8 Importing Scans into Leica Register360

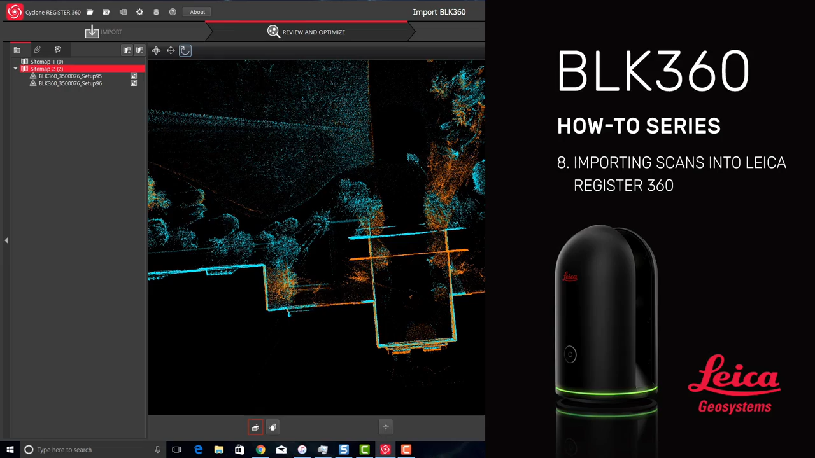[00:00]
In this movie, we will import BLK data into Register360.
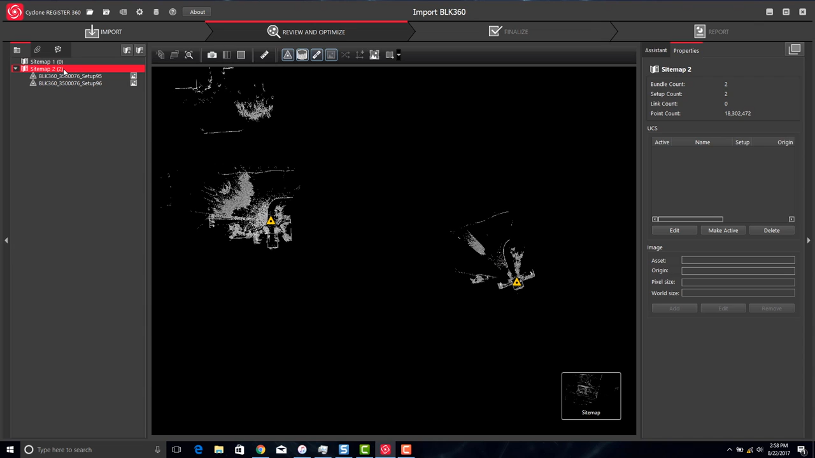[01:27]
In this case, because we have a lot of vegetation in the scans, it wasn't able to find a fit.
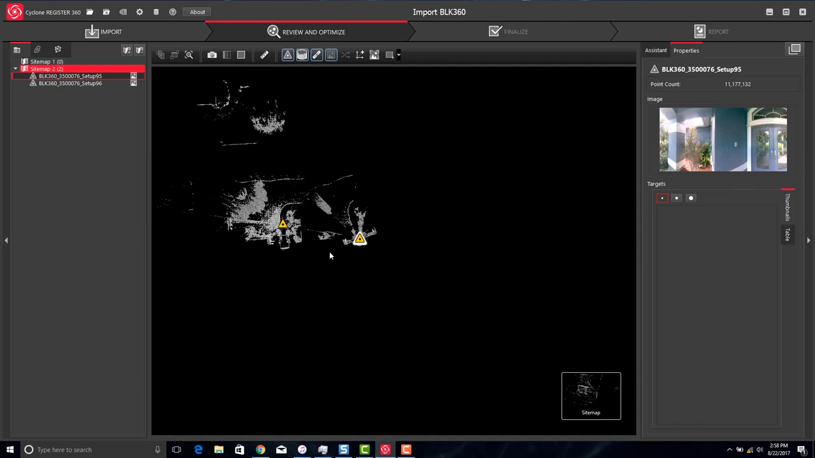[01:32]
So we can go ahead and do it manually. We can rotate our scans. In this case, if you hold down Shift and then right-click and hold, we can rotate,
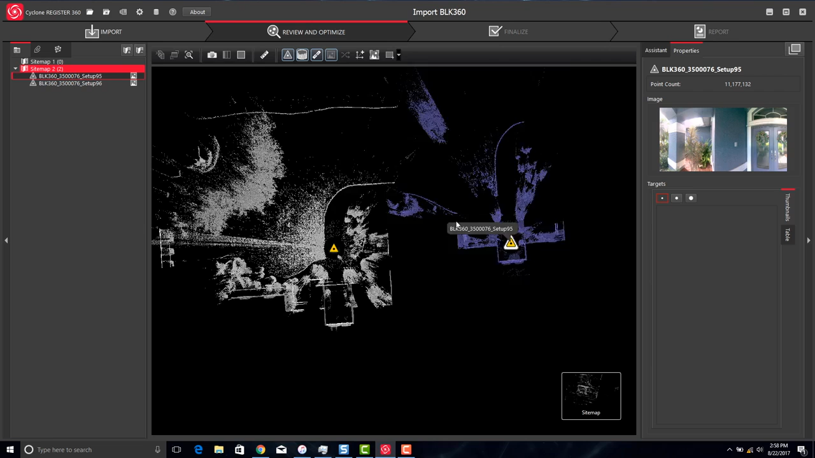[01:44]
slide one over on top of the other. And you'll notice that a hint line will show up as a link.
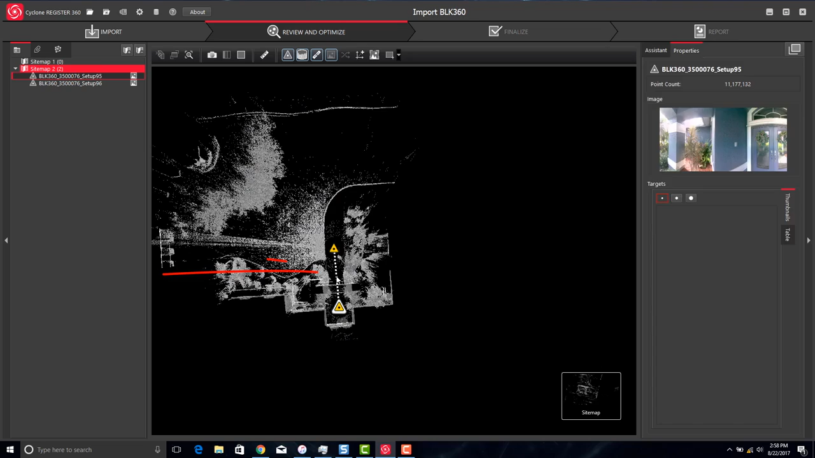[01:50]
We can right-click on it, go to our visual alignment, and we can zoom in and fit our two scans together. When using visual alignment, it is best to look at a corner, fit the two corners, and then you can rotate around that corner to match the two scans on top of each other. We'll fine-tune and slide over just a little bit.
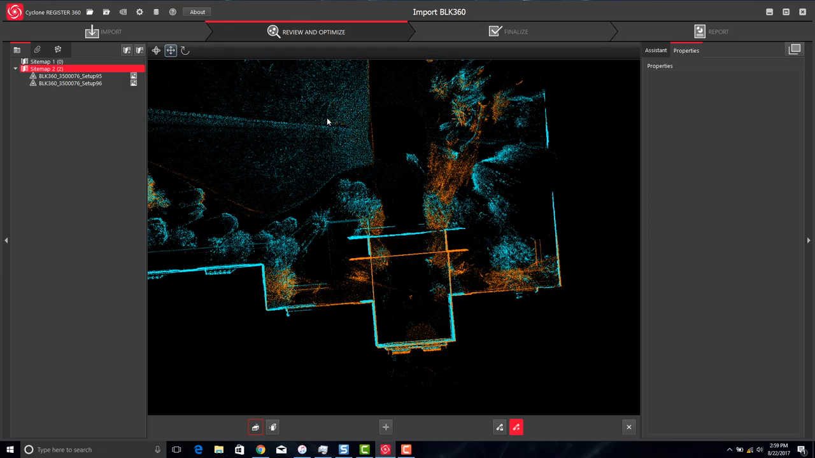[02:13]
And then once you have your horizontal view fixed, we need to go to our elevation view.
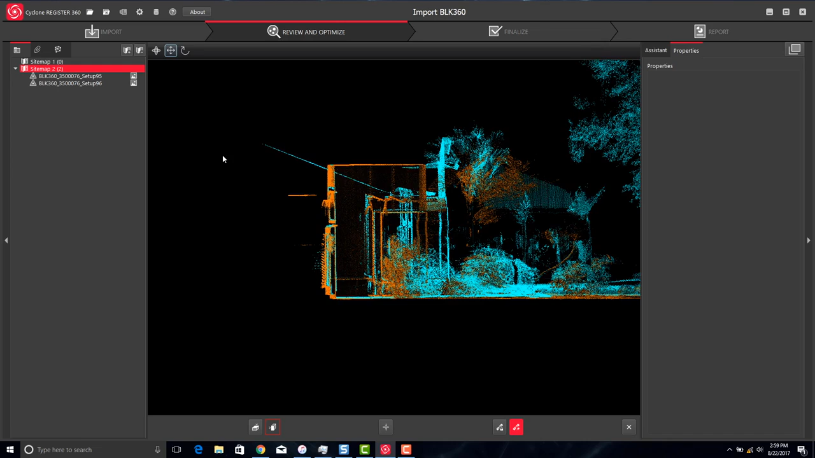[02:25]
Once we're done, we'll go ahead and create the link.
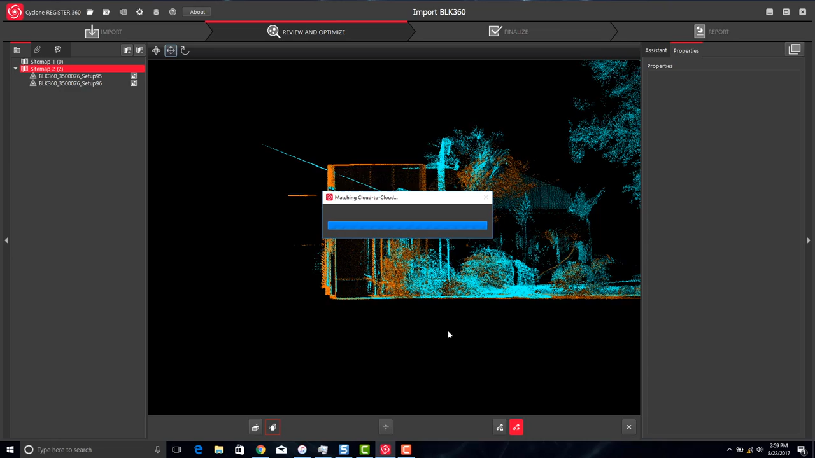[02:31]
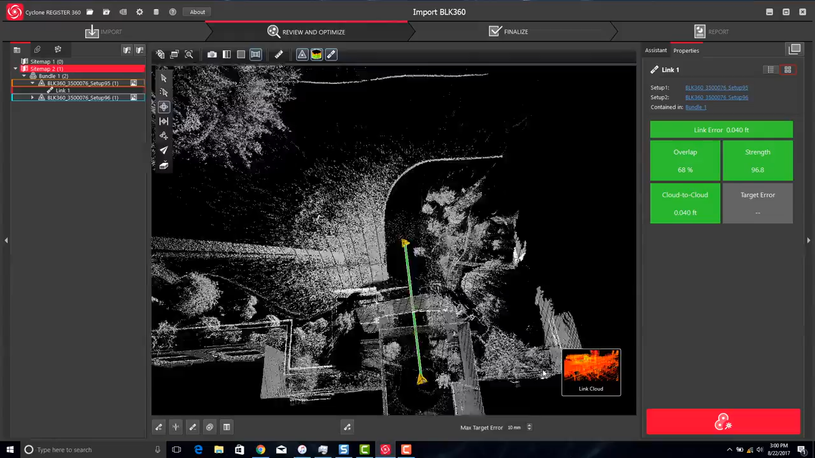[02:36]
Once the link is created, we can hover over the sitemap and go into a link cloud. We can take a look at the fit and make sure it's okay.
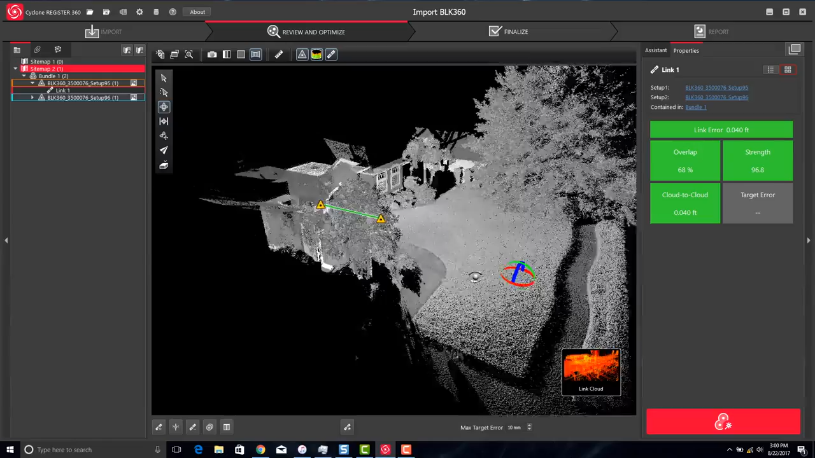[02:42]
In this case, it looks pretty good.
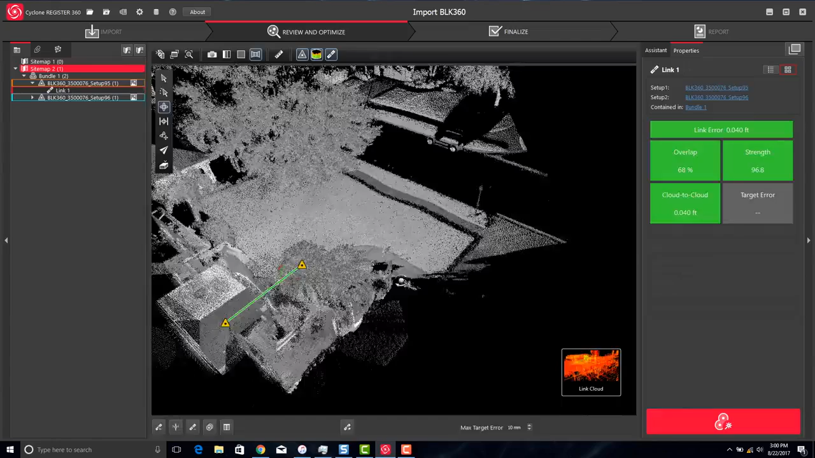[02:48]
Once finished inspecting the data, we can click on our sitemap and go to the finalize tab.